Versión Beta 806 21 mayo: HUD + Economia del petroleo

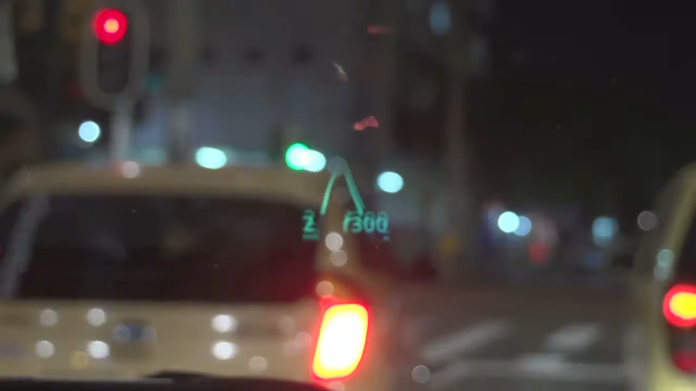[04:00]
Entonces como ustedes ven En 300 metros Debo voltear a la derecha Mi velocidad actual Según esto Es de 2 km por hora Aunque no me esté moviendo Pues hay algunas variaciones Recuerden que es una Aplicación gratuita Y también me va a indicar Cuando debo Sin necesidad De utilizar el audio De mi carro Cuando daba a hacer giros O cuando debo Disminuir la velocidad Porque voy a exceso de velocidad Y ya la aplicación Pro Permite hacer personalización De esa manera Usted puede tener Colores dentro de la misma Y por ejemplo Si puede ir más rápido Le da un color verde Si debe ir A una velocidad moderada Le da un color amarillo O finalmente Si usted necesita
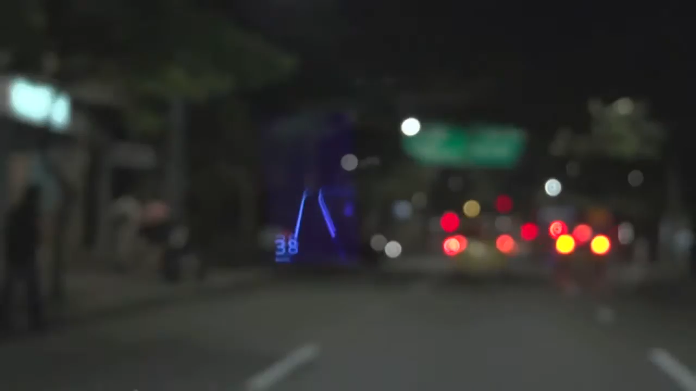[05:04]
A voltear a la derecha Esperemos no chocarme Porque no veo El espejo lateral Ahora sí o tengo
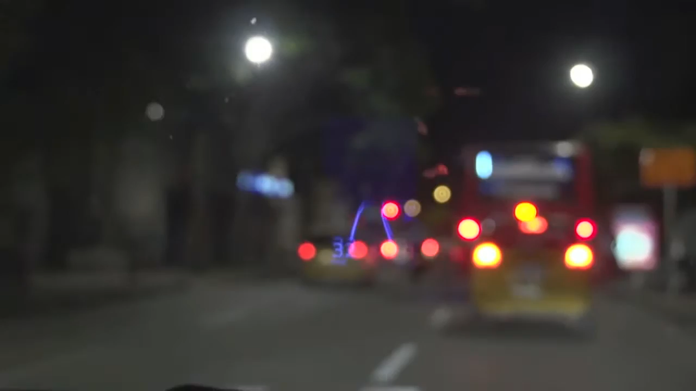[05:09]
En 50 metros Volteo a la derecha Vuelve a titilar Para que no esté Mucho más atento Como ven Algunos vehículos No parquean En los lugares debidos Entonces eso Nos limita La entrada Finalmente al programa Recuerden Es gratis No sé qué más decir Si Cristina Quiere aportar algo Mientras tanto No, no, no No, no Sebastián Qué pena con usted Pues pero no le vaya A echar la culpa A la gente Por llegar tarde Al programa Mi querido amigo Porque son las 6
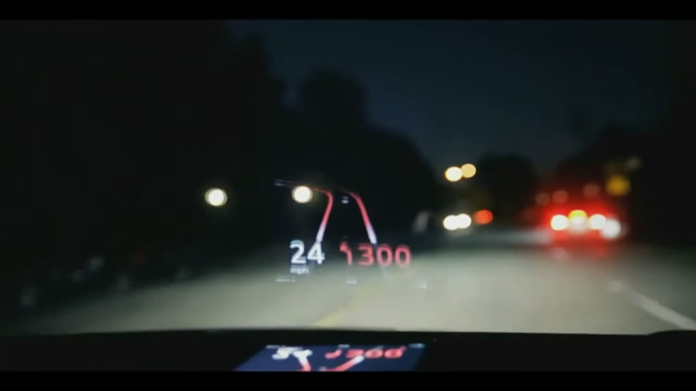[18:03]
Pero mira que es mucho más sencillo, incluso ahí en la versión pro te indica por colores,